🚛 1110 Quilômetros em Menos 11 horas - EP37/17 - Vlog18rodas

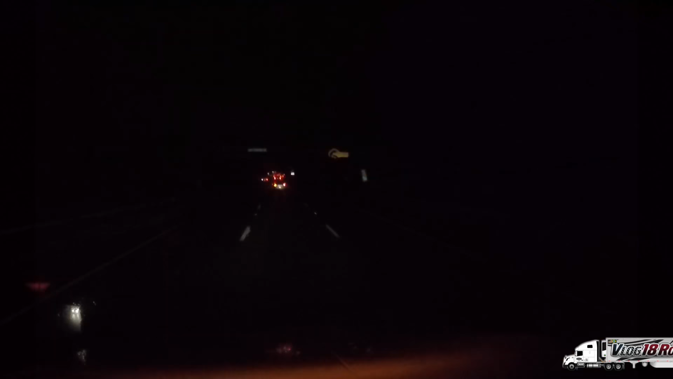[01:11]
Horas da manhã, 6h03 virando, continua escuro, tá chovendo, estamos na Interestadual 78, fazendo aquele caminho nosso. Acho que os caras aqui na empresa gostaram de fazer essa rota, que essa carguinha aqui é especial. Tem que pegar no Walmart direitinho, no horário. Eu comprei os horários que os caras falaram assim, deixa pro Max toda segunda-feira aí. Tá valendo, dá uma milhagem boa.